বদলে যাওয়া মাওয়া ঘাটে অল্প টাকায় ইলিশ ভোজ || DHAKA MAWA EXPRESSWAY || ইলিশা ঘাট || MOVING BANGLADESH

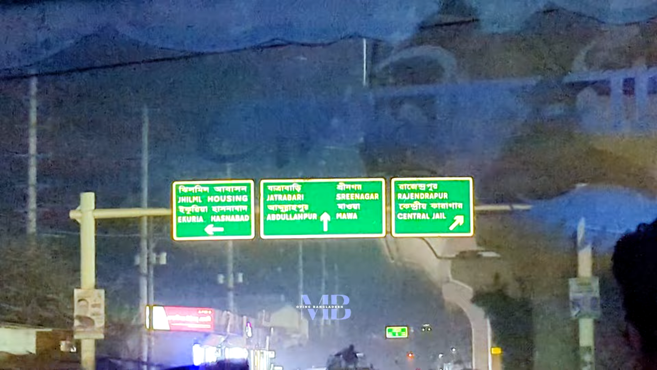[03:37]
কদমতলি হয়ে আমরা দেখুন এলিভেটেড এক্সপ্রেস ওয়েতে
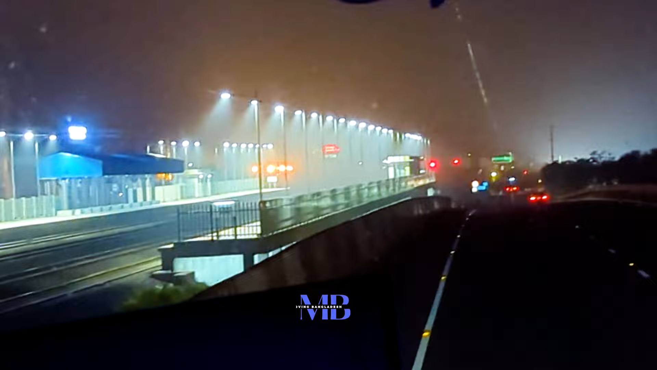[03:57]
এগিয়ে যাচ্ছে এটি মাওয়া রেলওয়ে স্টেশন দেখতে পারলেন পদ্মার কাছে আমরা চলে এসেছি পদ্মা সেতুর কাছে এই যে আমরা চলে আসলাম